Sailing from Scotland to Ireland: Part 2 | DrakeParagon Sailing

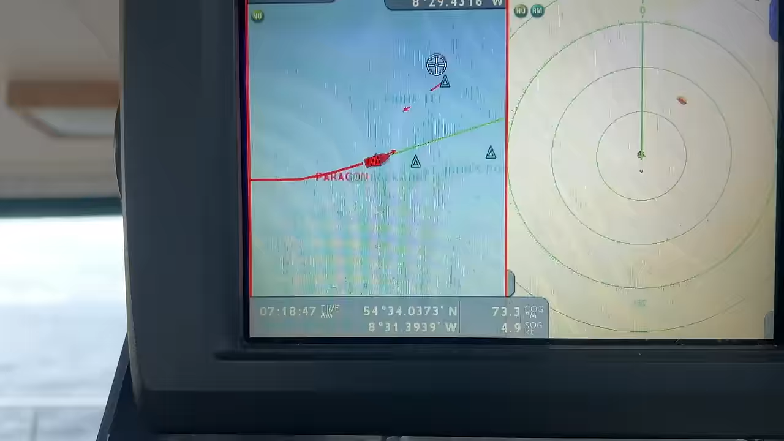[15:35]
what do we got here closest point of approach will be just over half a mile
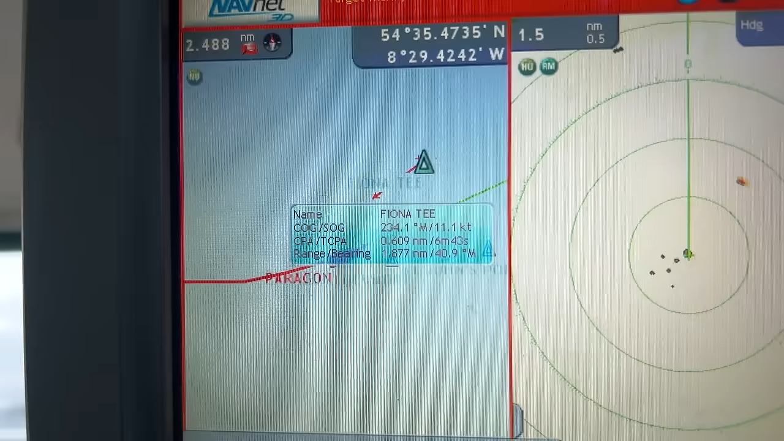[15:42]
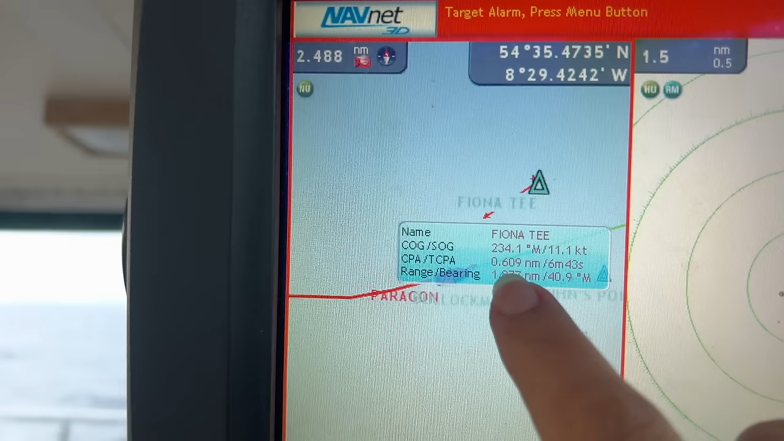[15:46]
right there and they're speeding up 11.1 knots is he going to cross our bow
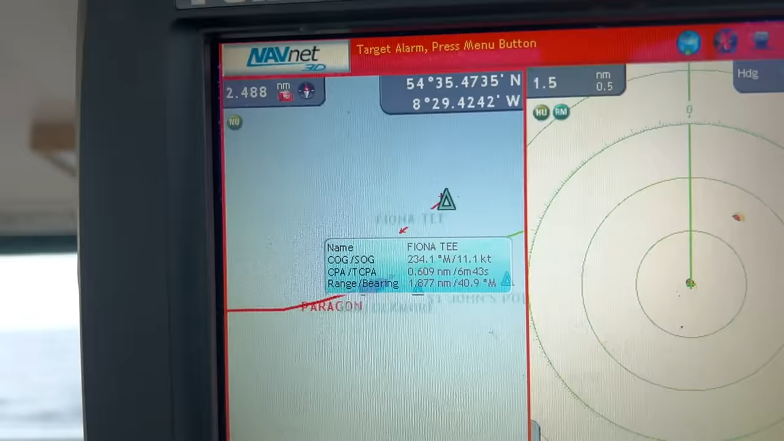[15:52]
or he's going to go port port port port